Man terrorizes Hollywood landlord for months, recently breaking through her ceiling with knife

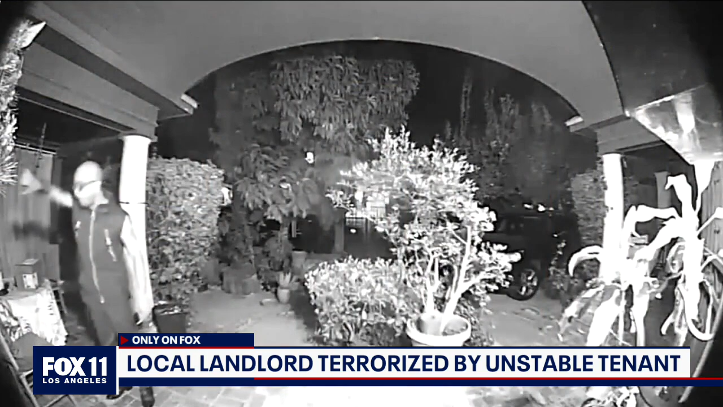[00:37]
frequently bangs on her door in the middle of the night.
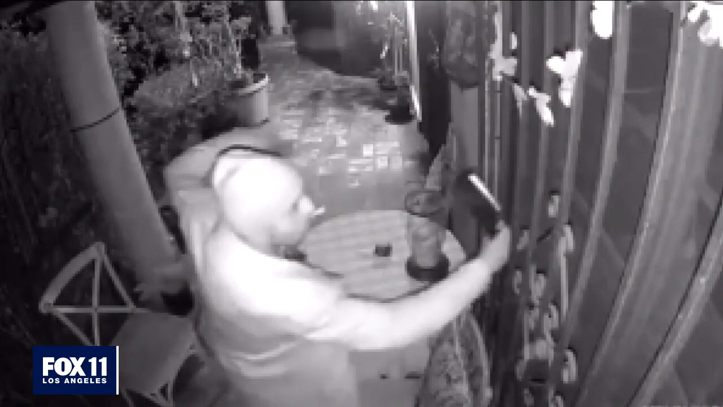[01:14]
My dog started barking and he's knocking on my bedroom window with a frickin butcher's knife. So like I'm on the phone with the police.